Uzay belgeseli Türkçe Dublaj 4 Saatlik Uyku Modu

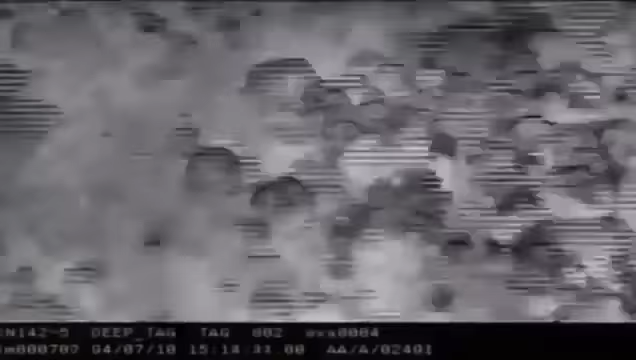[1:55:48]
Sonar kızak okyanus yatağı boyunca çekilir.
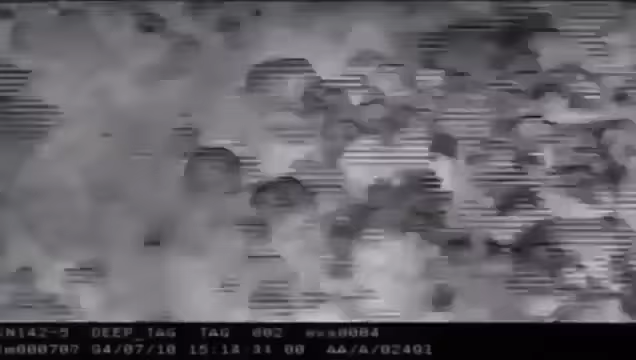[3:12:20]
Sonar kızak okyanus yatağı boyunca çekilir.